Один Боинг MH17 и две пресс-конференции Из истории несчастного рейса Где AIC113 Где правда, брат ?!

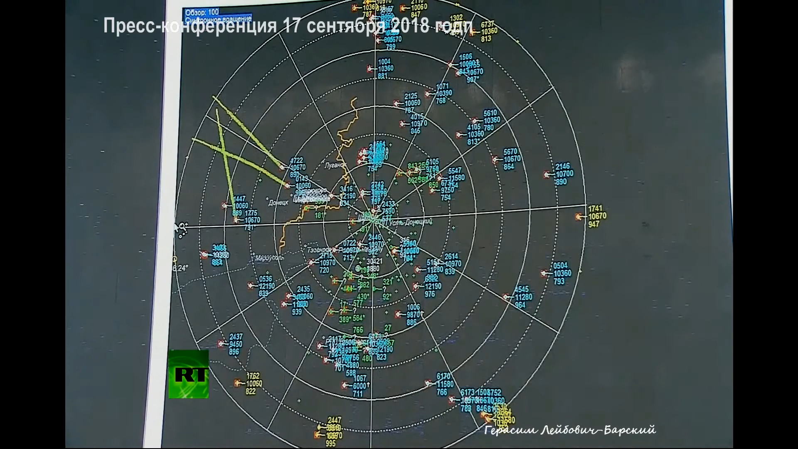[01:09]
В его состав входит три радиолокатора. Первичный радиолокатор, вторичный радиолокатор и локатор госопознавания свой-чужой.
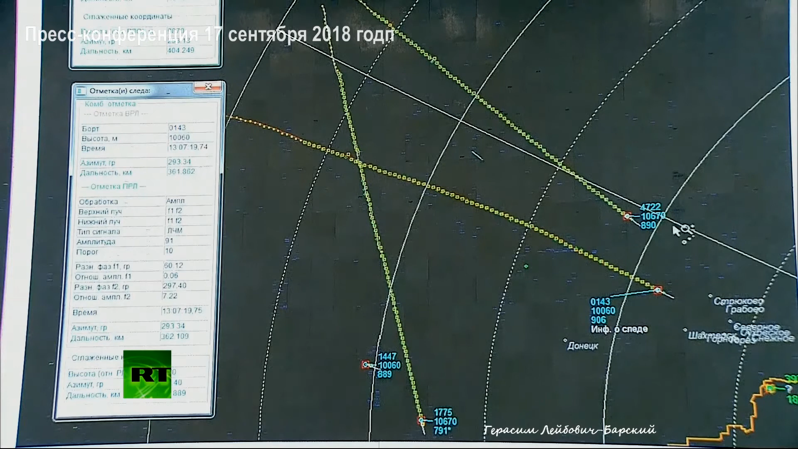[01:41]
и 4722, вот траектория его движения. Первое судно пересекалось с малазийским самолётом задолго до катастрофы.
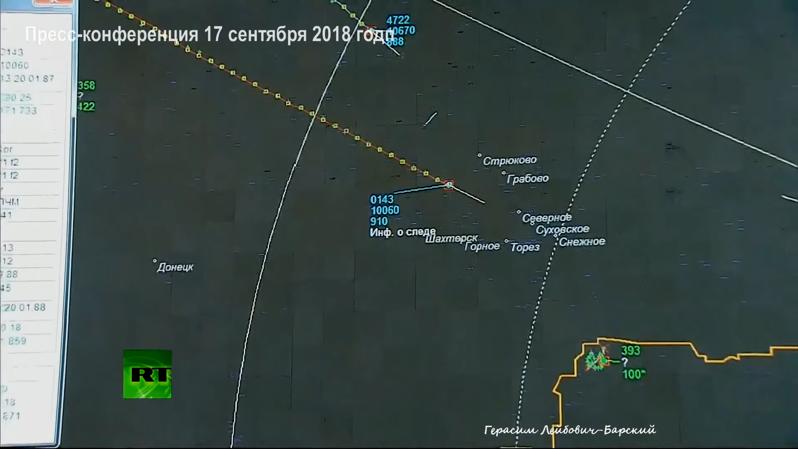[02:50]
Это время 13 часов, 20 минут и приблизительно 2 секунды.
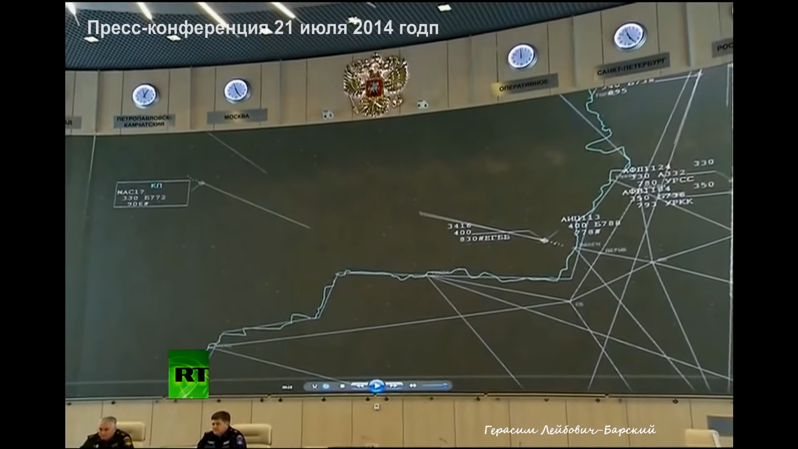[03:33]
видеозаписи представлена диспетчерская информация о воздушной обстановке в районе города Донецк
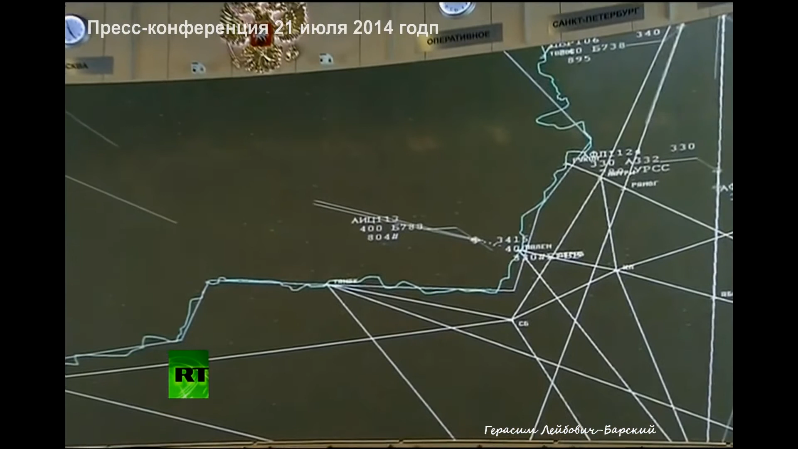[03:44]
в период с 17 часов 19 минут до 17 часов 25 минут московского времени с 17 июля 2014 года.
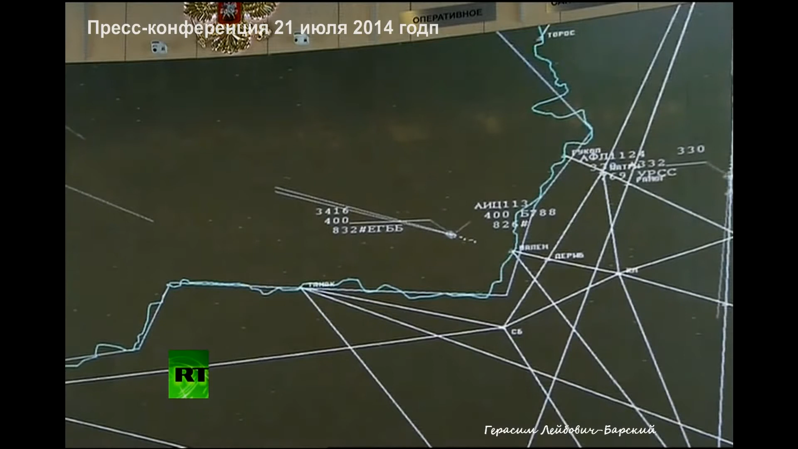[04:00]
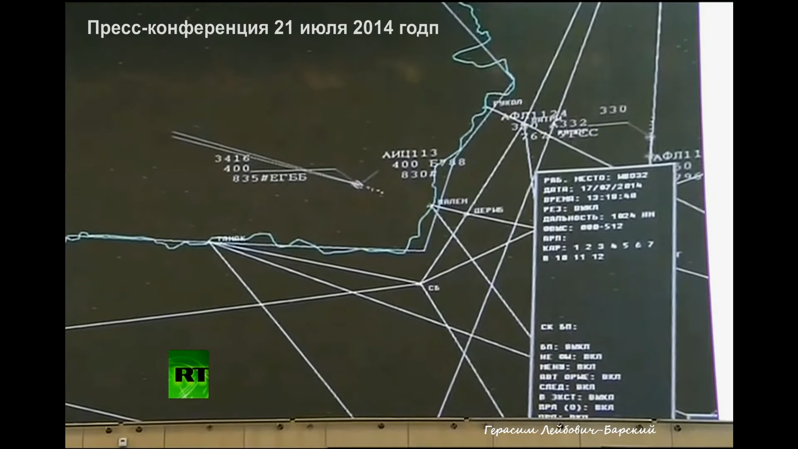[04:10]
В левом верхнем углу отметка от воздушного судна Боинг-772,
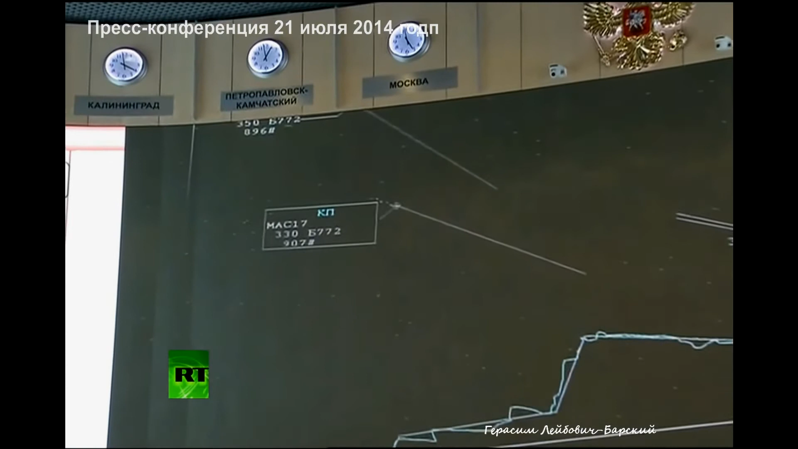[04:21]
следующая по маршруту Амстердам, Куала-Лумпур.
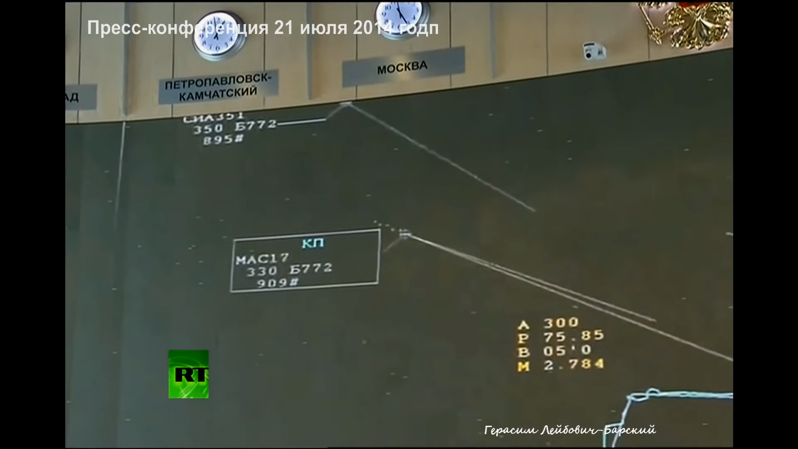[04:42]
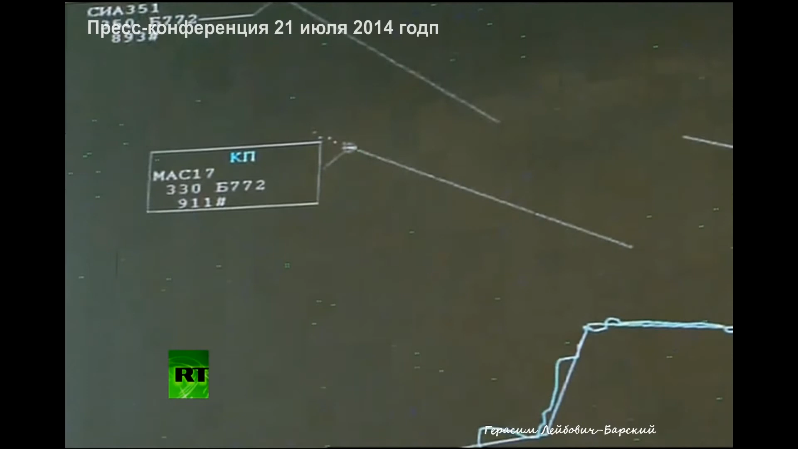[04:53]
Справа отметка от воздушного судна Боинг-778, следующая по маршруту Дели-Бирминген.
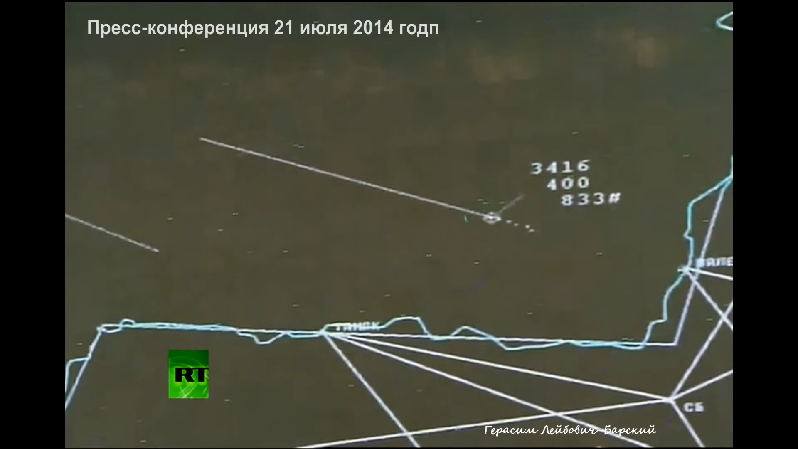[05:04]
Все три воздушных судна устойчиво наблюдают тремя радиолокационными постами системы
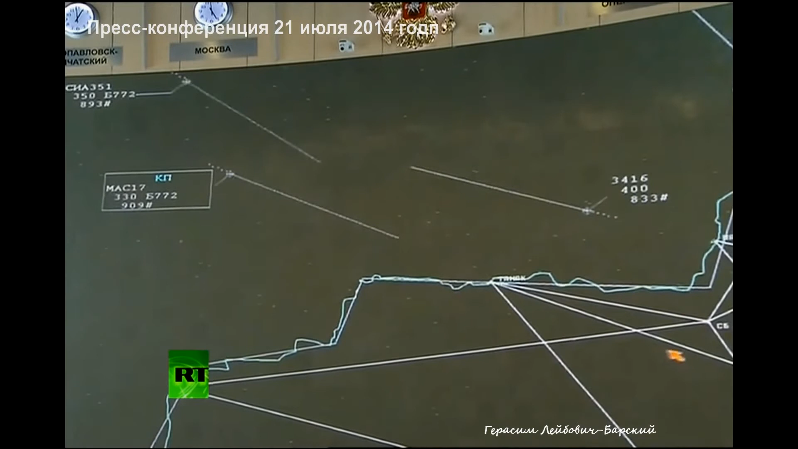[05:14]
организации воздушного движения и Министерства обороны Российской Федерации. Все три автостанции были стабильно наблюдены по трех предстоящих статей Аэр-Трафик Контроль и Министерство обороны Российской Федерации. Боинг-777 движется в направлении государственной границы Российской Федерации и должен пересечь ее в точке Тонар. Боинг-777 движется в направлении
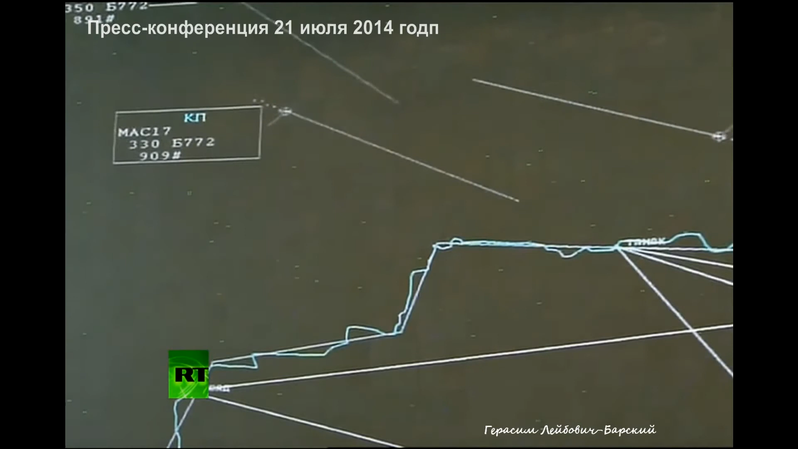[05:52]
Российской Федерации и будет пересекать ее в точке Тонар. Диспетчер Заблаговеевна контролирует полет воздушного судна, постоянно запрашивает параметры полета на соответствие задания. Аэр-Трафик Контроль и Министерство обороны контролирует полета на автостанции и продолжает пересекать ее в точке Тонар. В 17 часов 20 минут на удаление 51 километр от государственной границы
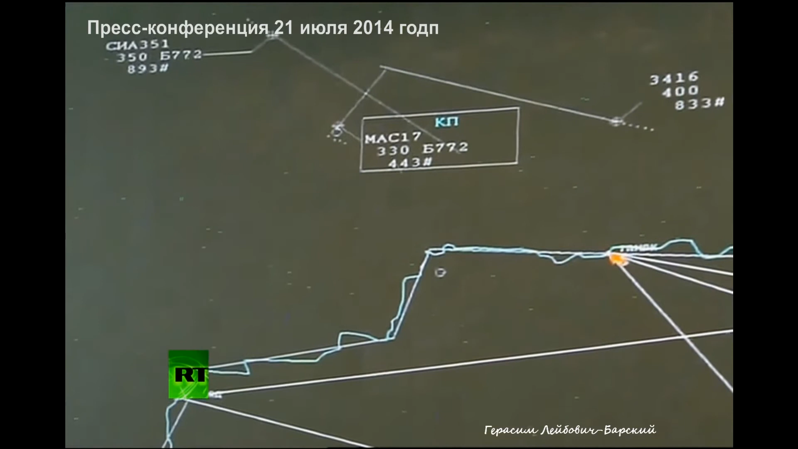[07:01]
скорости до 200 километров в час, в 17 часов 21 минуту 35 секунд в месте разрушения Боинга появляется новая отметка о воздушном объекте. Данный воздушный объект устойчиво наблюдается радиолокационными постами Усть-Донецк и Бутуринское в течение четырех минут.
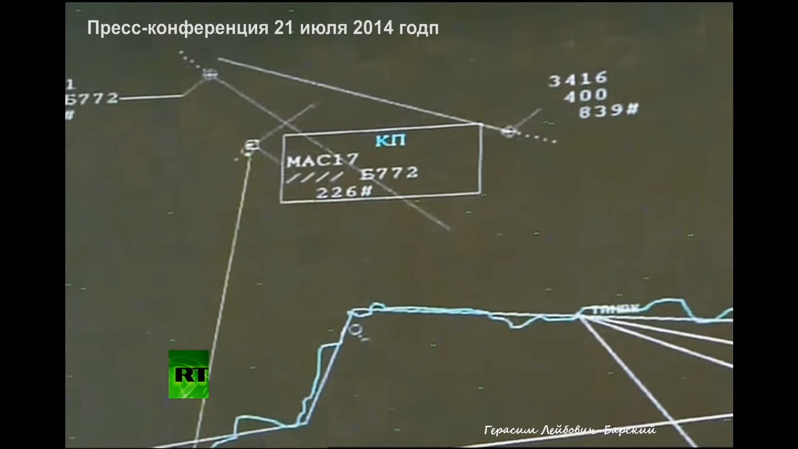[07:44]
Диспетчер, запрашивая характеристики вновь появившегося объекта, данные о его параметрах получить не может, так как вероятнее всего воздушное судно с системой вторичного опознавания не оборудовано, что характерно для военных самолетов. Анастасия,
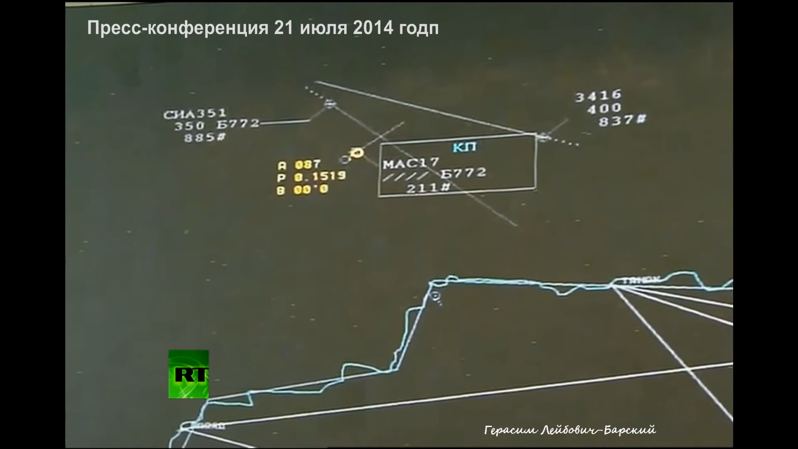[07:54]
запрашивая характеристики, нового опознавания не смогли получить их,
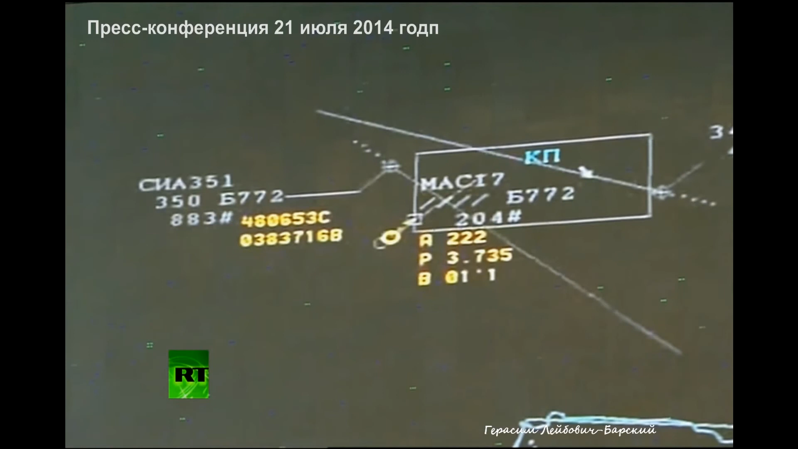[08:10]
потому что это вполне возможно, что этот опознавание не было на втором детекционном системе, что довольно типичное для военных опознавания.
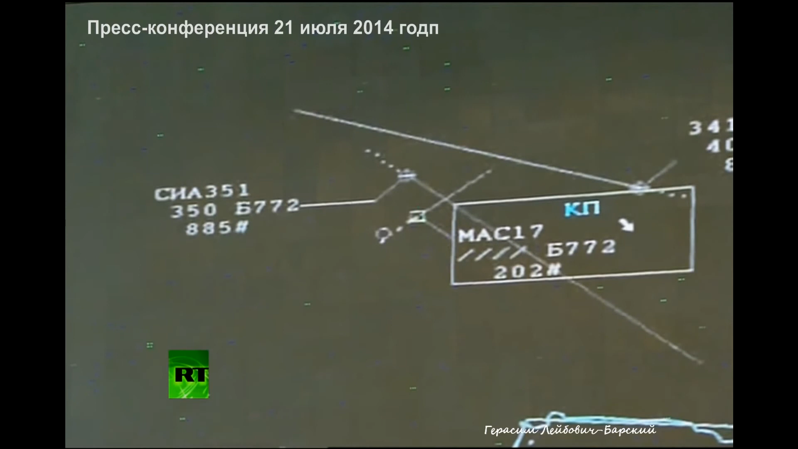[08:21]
Ранее обнаружение данного воздушного объекта не представлялось возможным, так как контроль воздушной обстановки осуществляется радиолокационными средствами дежурного режима с возможностью их обнаружения на данной дальности на высоте полета более 5000 метров. Обнаружение стало возможным при наборе высоты.
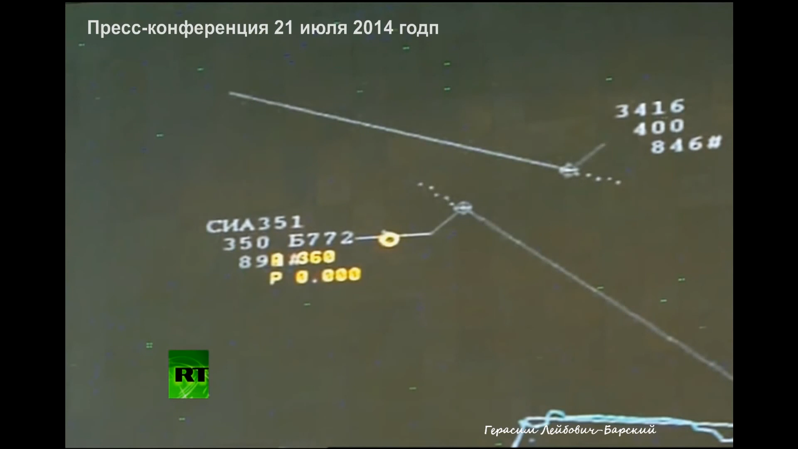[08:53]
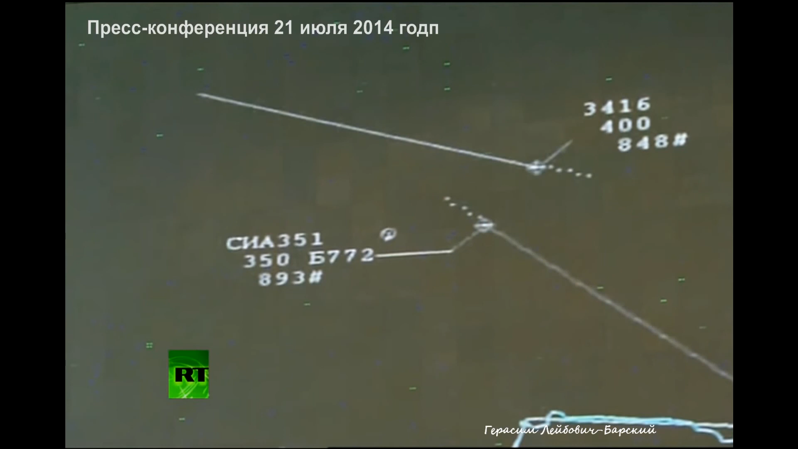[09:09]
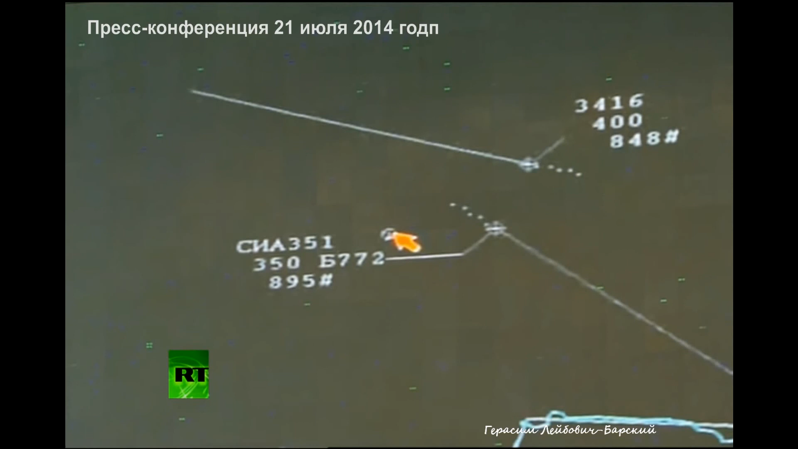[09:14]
Дальнейшие изменения параметров полета объекта по курсу свидетельствует о том,